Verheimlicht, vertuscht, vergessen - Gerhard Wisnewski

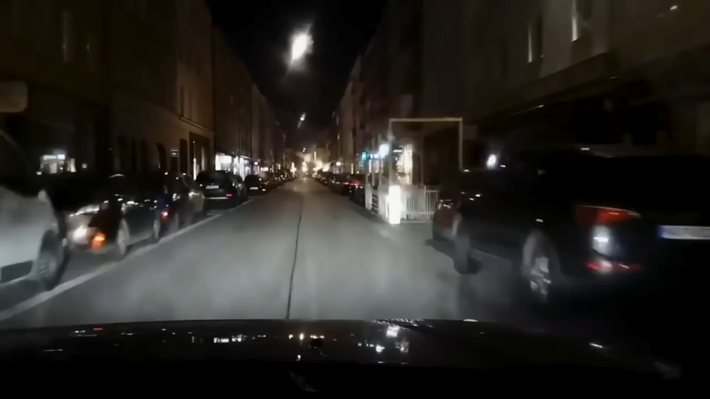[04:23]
Die Brücke ist absolut leergefegt. Die Straßen sind leergefegt. Es ist kein Mensch unterwegs. Jetzt sind wir in der Sonnenstraße. Das ist also eine der Hauptstraßen des Altstadtrings in der Münchner Innenstadt.
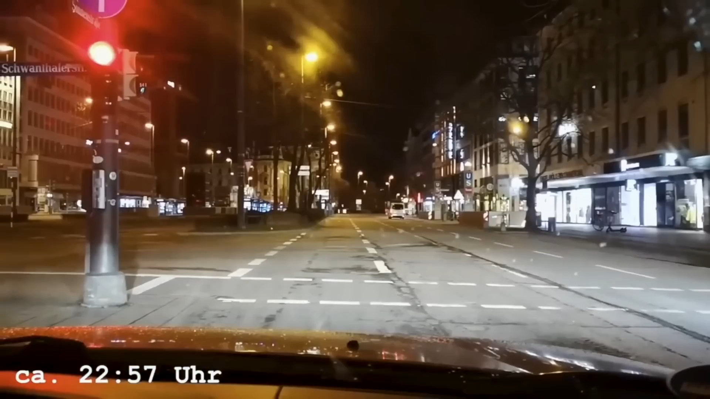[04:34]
Und man sieht, dass hier praktisch nichts rumfährt, sich keine Maus bewegt. Und da ist auch schon die Polizei. Ach, ihr seid sogar aufgehalten worden. Ja, ja. Also wir haben damit gerechnet. Oder besser gesagt, wir wollten das wissen. Ja, ob es wirklich kontrolliert wird. Und es wurde wirklich kontrolliert.